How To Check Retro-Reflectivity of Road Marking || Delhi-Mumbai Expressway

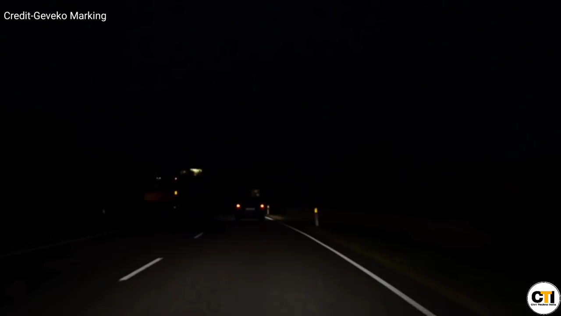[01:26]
नहीं करता है बट during the night time driver totally depend होता है road marking की visibility पर यहाँ पर